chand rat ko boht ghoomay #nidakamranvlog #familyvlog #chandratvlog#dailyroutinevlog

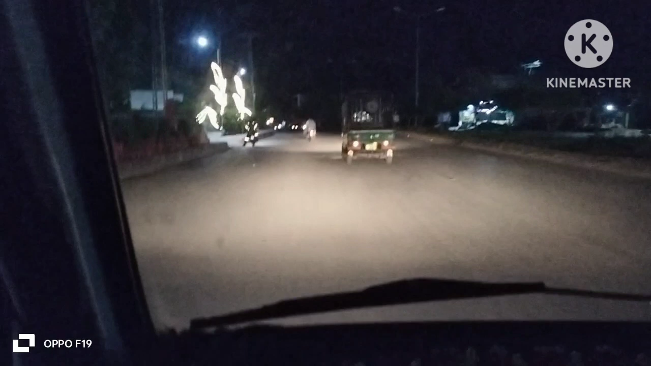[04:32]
ہماری سائیڈ پہ دیکھئے کوئی رونک نہیں کوئی ہاں لگولا نہیں
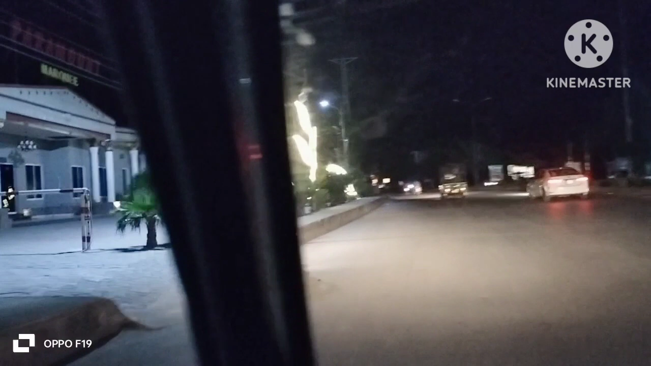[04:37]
بازار سڑکیں تقریبا تقریبا خالی ہیں